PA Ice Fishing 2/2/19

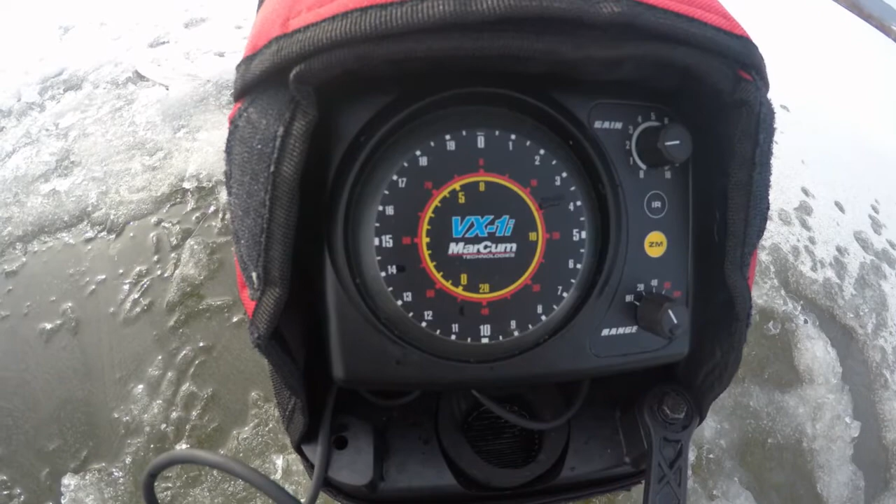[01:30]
So for all you who doesn't know how to read a flasher, pretty much explained to you. From the top, you see that single blinking red. That is actually the top of the water.
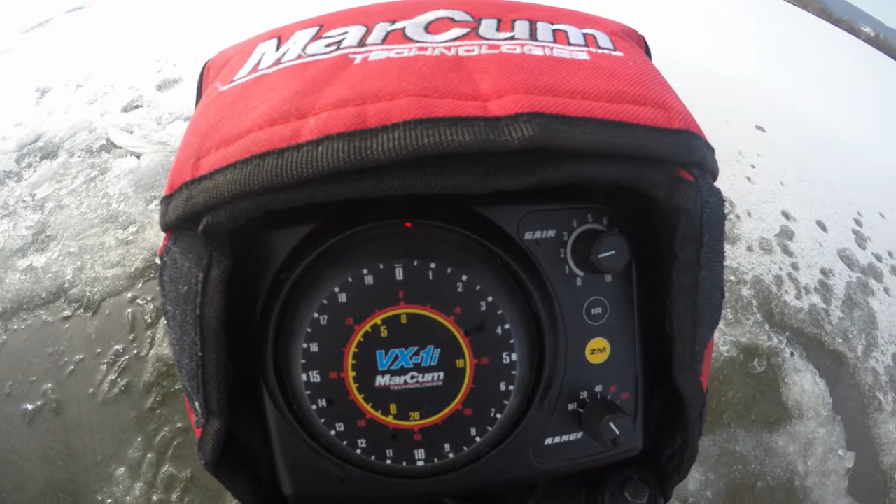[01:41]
So you go, was it clockwise, going down,
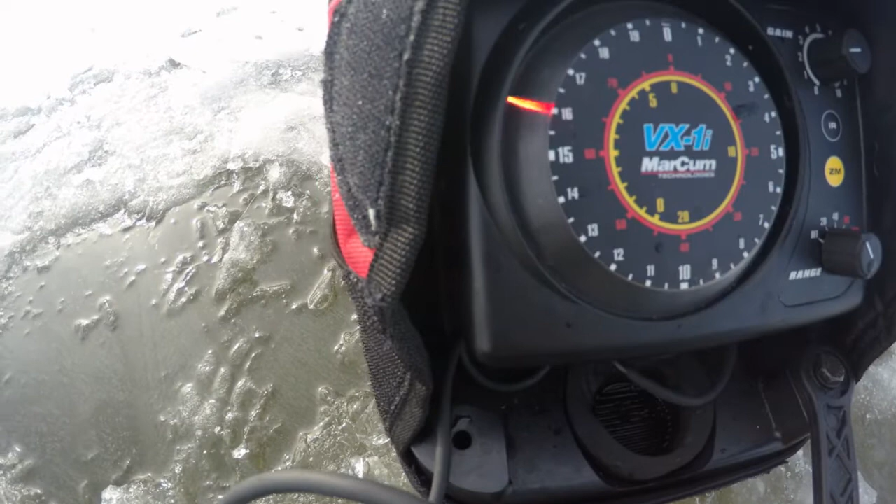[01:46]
and then all the way down to, was it 16 feet, 16 and a half feet.
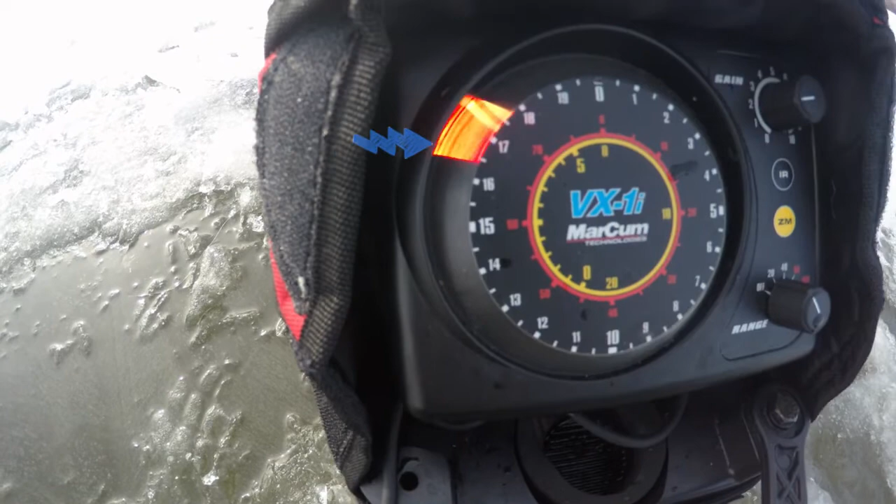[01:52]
And then anything marked in green is pretty much a fish, like right there, right at the bottom, there's a fish.
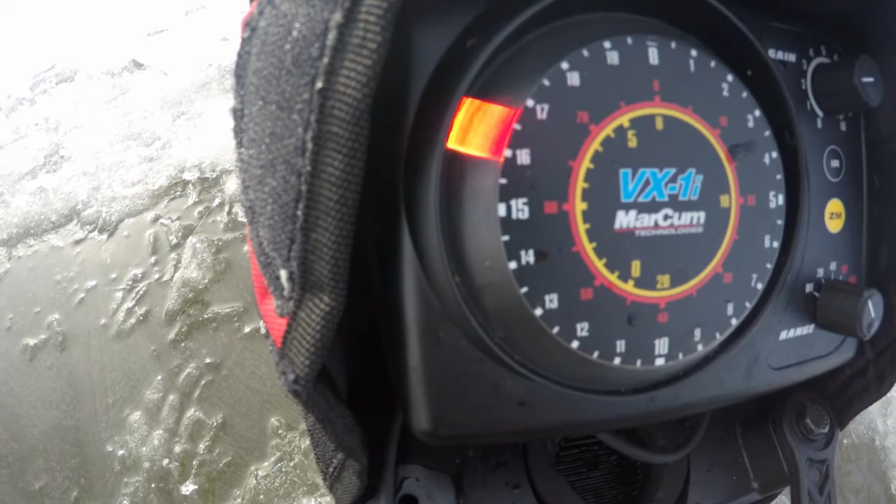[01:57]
It's blinking. So just for purposes,
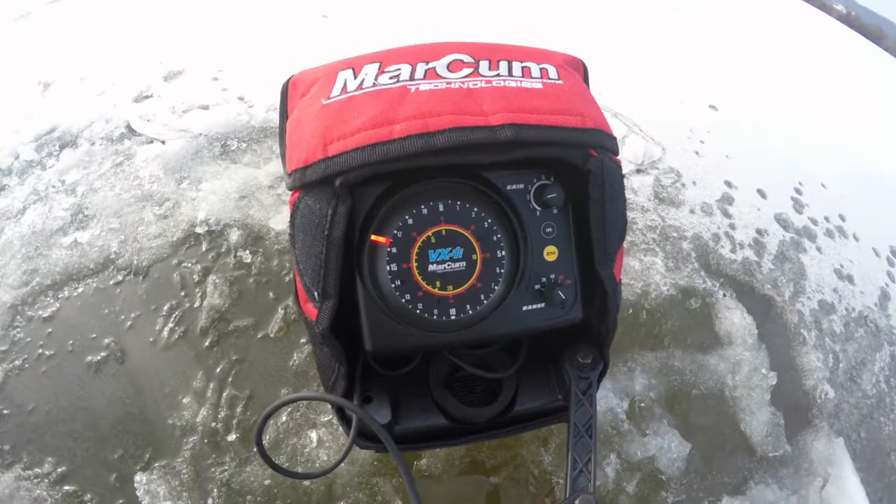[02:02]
I'm gonna drop down my bait, and you're gonna see my fishing line going down. So there goes my bait.
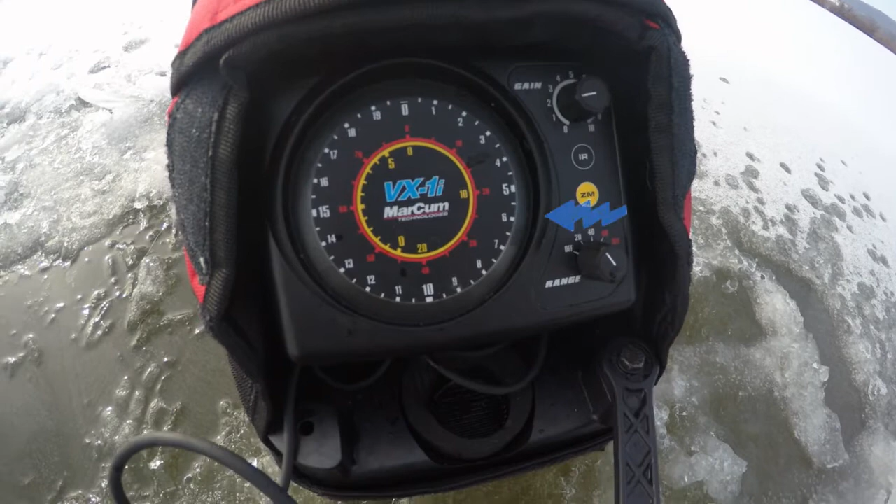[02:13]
It's going down to 7, 8, 9 feet.
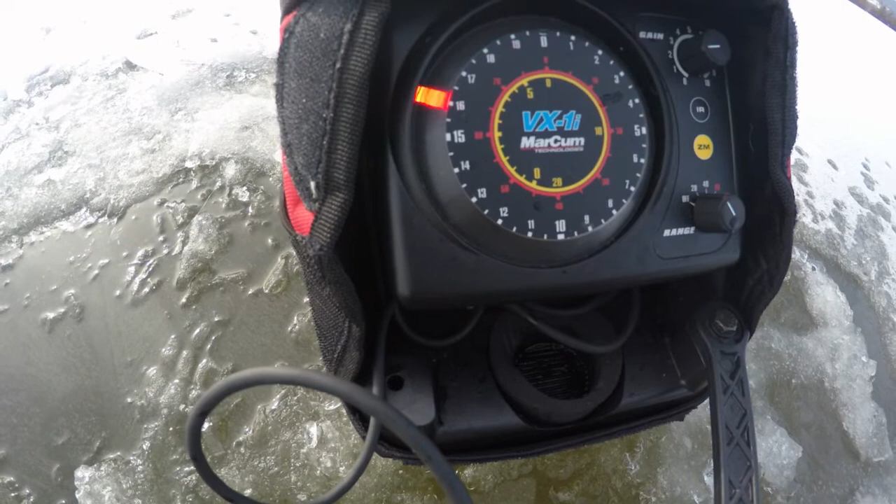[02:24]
Pretty much just how it works. Still fishing at the bottom. I think they're just yellow perch.